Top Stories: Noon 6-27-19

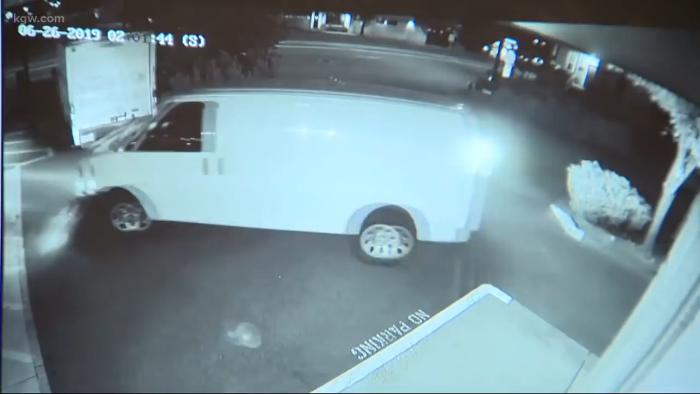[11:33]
Surveillance footage there shows the crook roll up in a van early Wednesday.